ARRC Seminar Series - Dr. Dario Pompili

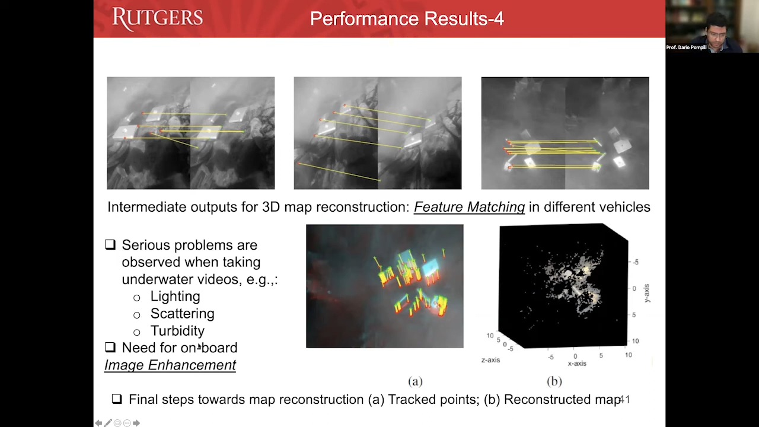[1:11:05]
that underwater are very much exacerbated because of well, for example, the turbidity is a big problem, right? And that all these problems can be overcome,
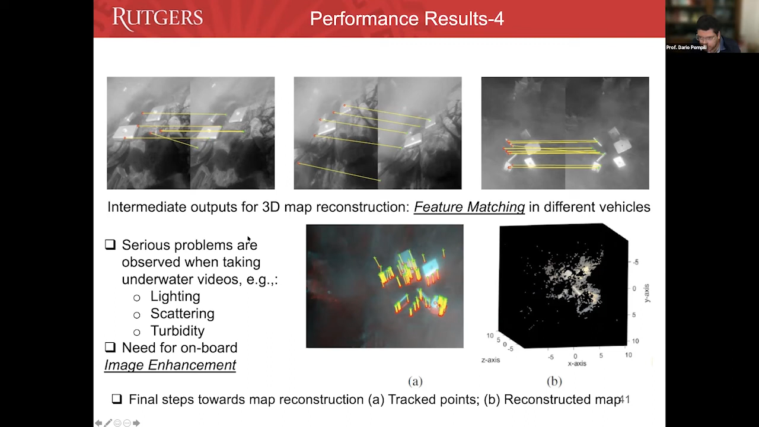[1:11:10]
but they require onboard image enhancements.